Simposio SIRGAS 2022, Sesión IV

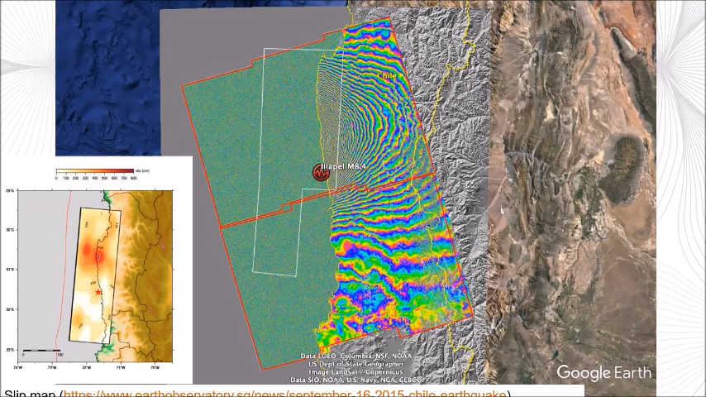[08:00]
A bigger earthquake isn't just a bigger bomb at that position. The bigger the earthquake is, the bigger this box gets. That box was 1,000 kilometers by 200 kilometers from the 1960 earthquake. So now we're going to look inland a bit. So we're going to take the next set of INSAR scenes, and we can see that those fringes continue all the way across the Andes. Now there's some problems with noise and topography and some other things here, but the organization here indicates that these are probably related to the earthquake.
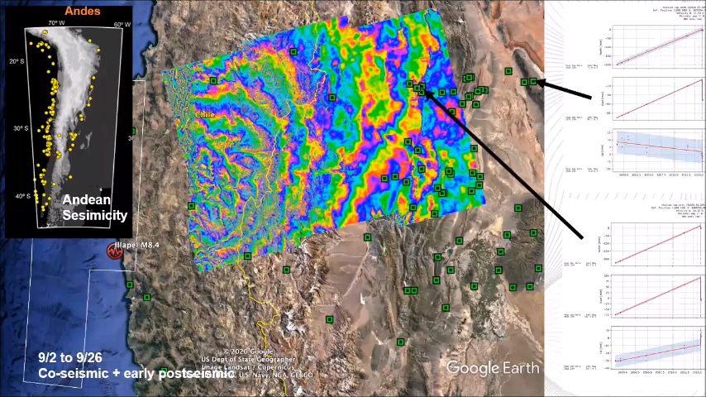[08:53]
on the eastern side of the Iglesia Valley or the western side of the Precordillera move 10 centimeters, and sites over here in the westernmost part of the Sierras Pampeanas move 4 centimeters. So there's 6 centimeter difference in the motion as you go across this about 100 kilometers here. So that represents a strain in the earth. Now, if I put those two scenes together, we can see that you can track these fringes right across. Now I put the back arc scene first, and then I draw, and then I put the coastal scene, and these things match up. If I do it the other way around, whereas I put the coastal scene first and then the back arc scene, things seem to fall apart in here.
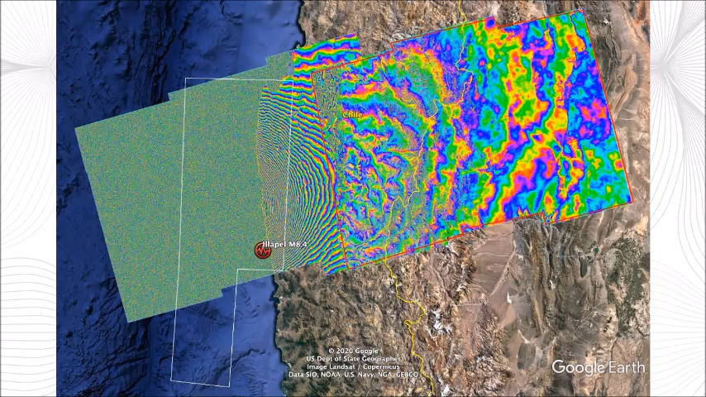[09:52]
And so this gives me another view, so I get another estimation of the displacement. Line of sight, but the fringes don't match up, but it's still useful information. Now I can put all four of those scenes together, and you can see that these fringes actually are quite consistent all the way
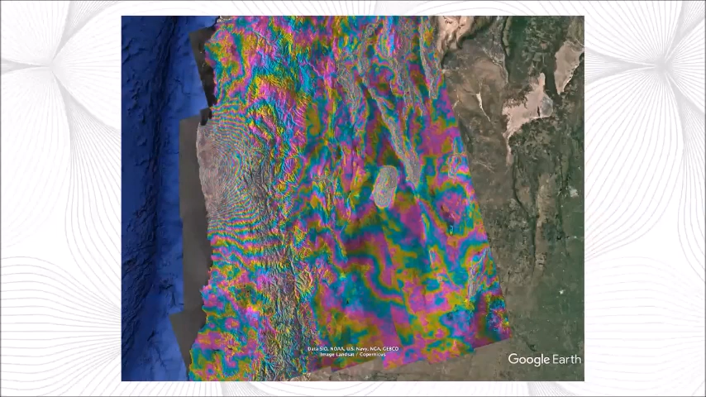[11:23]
It's going to the northwest, and it's looking to the west southwest. And the satellite goes by twice as it goes around. And once it's going up and once it's going down. So if I look at the other pattern, now the satellite looking in a different direction. Now the satellite's coming down this way and it's looking this way.